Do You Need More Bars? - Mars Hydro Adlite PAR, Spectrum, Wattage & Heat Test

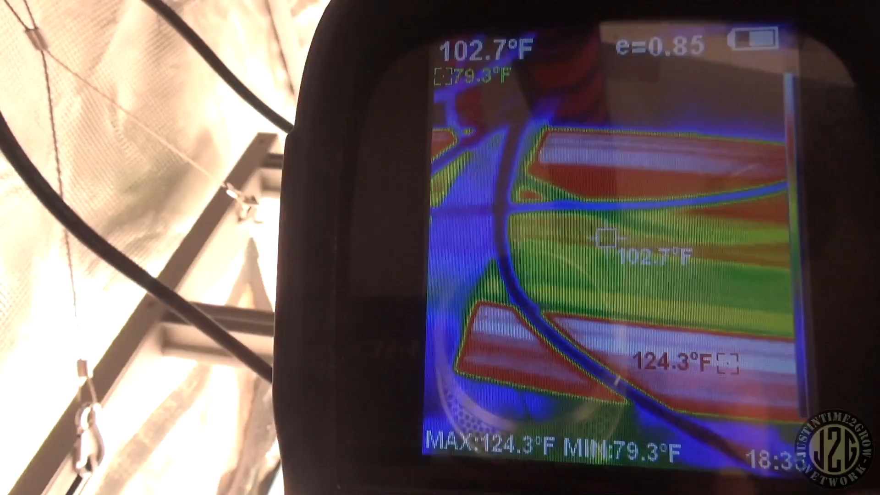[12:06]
On screen: spot 102.7°F, max 124.3°F, min 79.3°F
yeah you can see how green they are looking at uh